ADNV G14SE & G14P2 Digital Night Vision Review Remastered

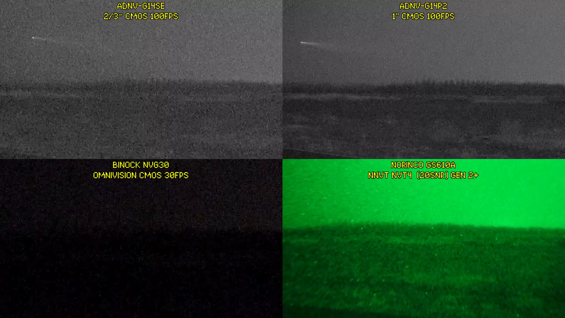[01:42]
However while the G14P2 does perform better than a low spec NVT4 the G14SE kind of falls behind a little. And now comparing to a high spec NVT4 and the NVT7 which are both high and Gen 2
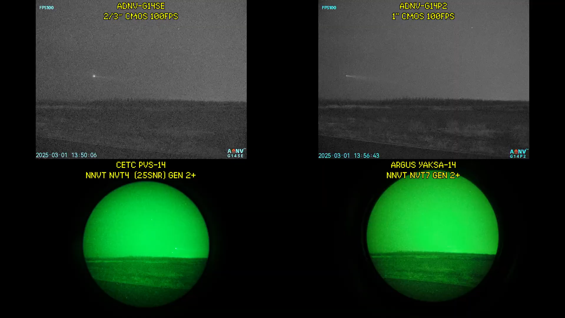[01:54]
Plus tubes we can see that the G14SE is starting to fall further behind. However the G14P2 is still performing very well. And now comparing them to mill spec Russian and US Gen 3 tubes we can see that the G14SE is still falling behind by quite
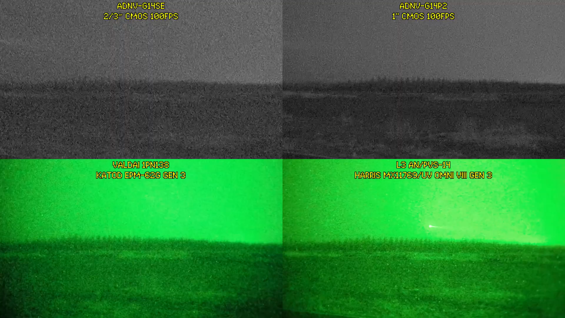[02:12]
a margin but the G14P2 is still performing at at least an equivalent level. Alright now moving under some tree cover for even darker conditions we can see that the NVG30 is starting to fall apart. The G14SE while better than the NVG30 still falls behind the Gen 2 Plus tube.
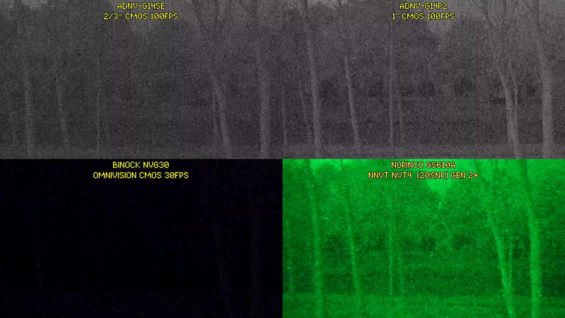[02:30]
However the G14P2 is still the best over here. And comparing to high-end Gen 2 Plus tubes under these conditions also yield similar results as before with the G14SE producing a usable image but falling behind the analog
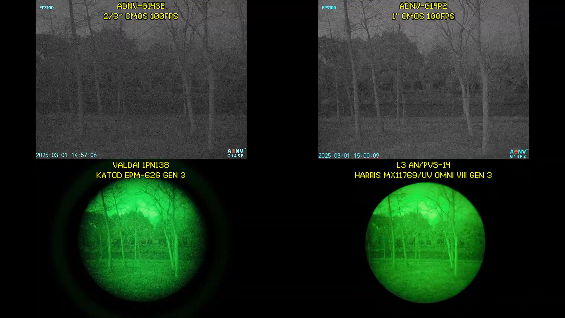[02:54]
intensifier tubes and with the G14P2 either matching or surpassing the performance of the tubes. And the same is also the case when comparing the digital devices to Gen 3 tubes. We'll let the results speak for themselves.
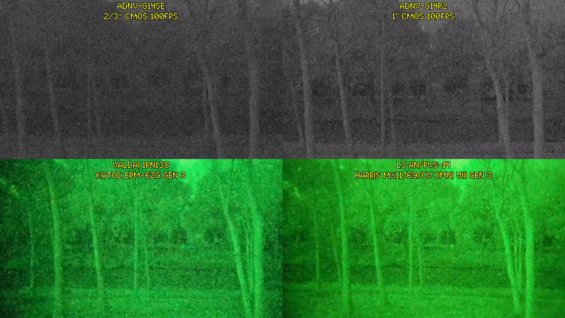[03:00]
And now we have moved indoors to NL5 to NL6 levels of extreme darkness.
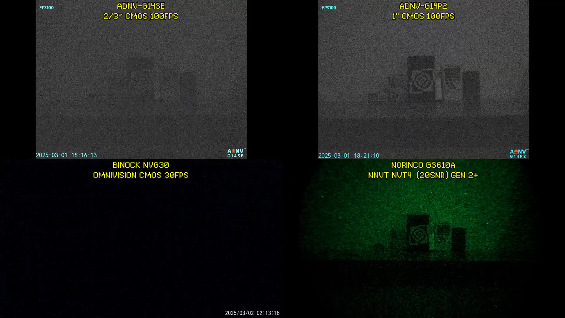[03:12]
Here the NVG30 and the G14SE are basically out but the G14P2 can actually still see stuff.
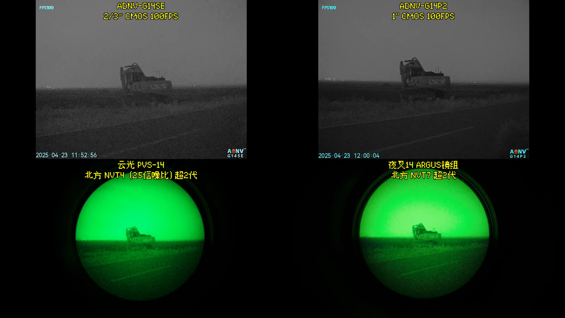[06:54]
However, does this difference in resolution really matter in the field? Back outside, in starlight conditions,
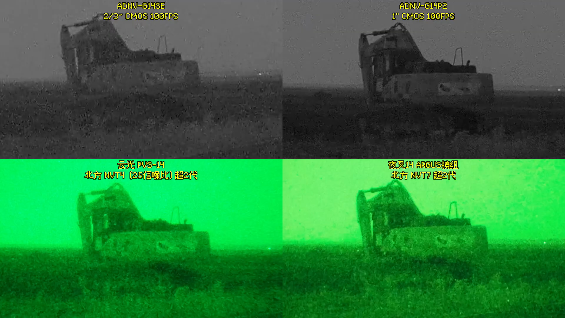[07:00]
we can see that the G14P2 and the NVT7 are quite evenly matched when it comes to resolving details on this excavator.
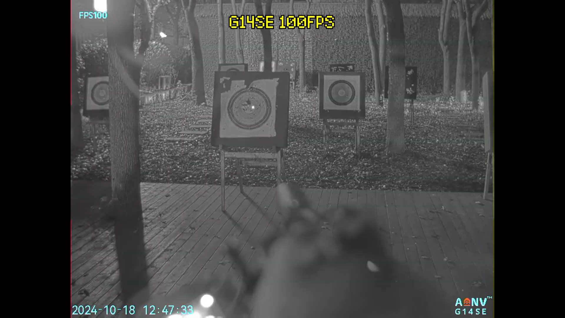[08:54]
The combination of low latency and fast sensor readout means that the
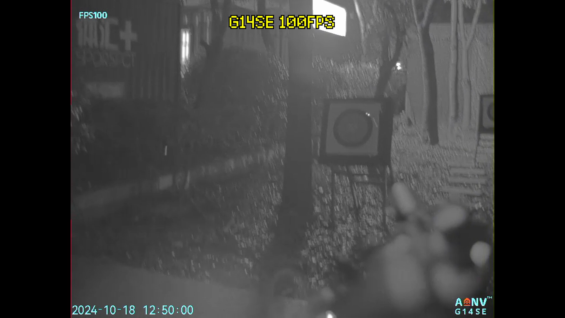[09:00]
G14 series is well suited for high speed, high mobility applications out in the field.
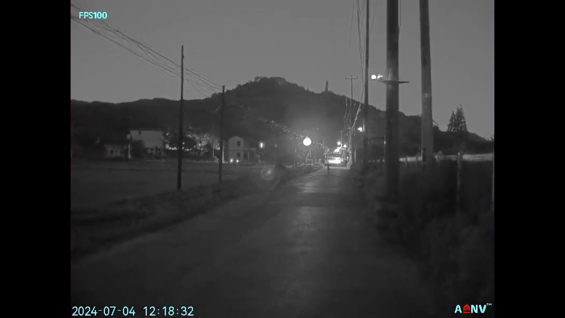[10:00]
And the advantage of having good dynamic range is that you can operate in environments with dynamic lighting without being blinded by bright lights while still being able to see into the shadows. And that is it. Thanks for watching.